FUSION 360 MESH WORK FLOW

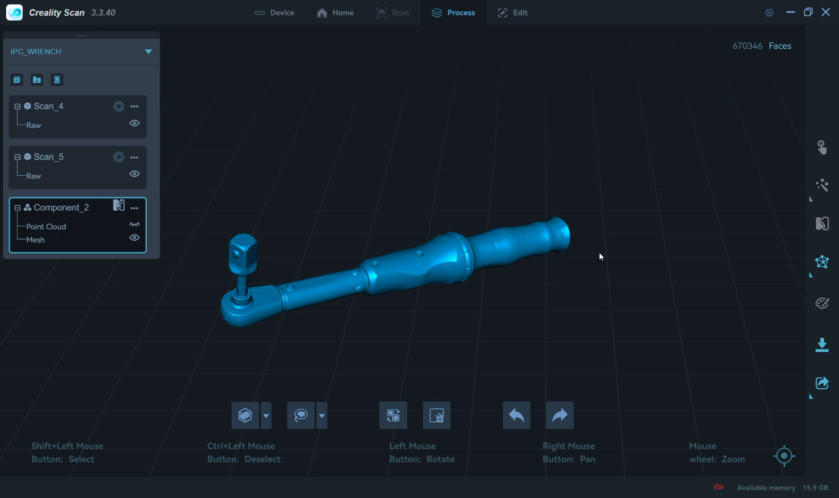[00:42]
So in my example I have 3D scanned talk wrench and just to have some geometry and I'm going to show how I work and draw from this, how I pull out the geometry.
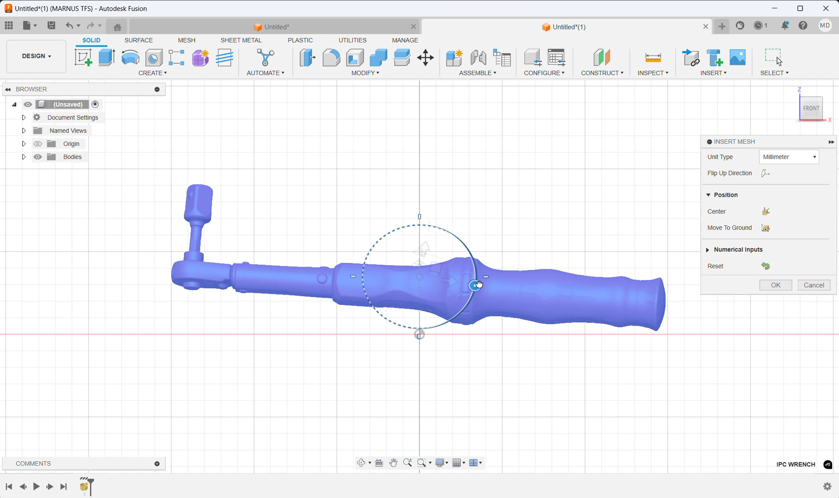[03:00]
So I do import it roughly and then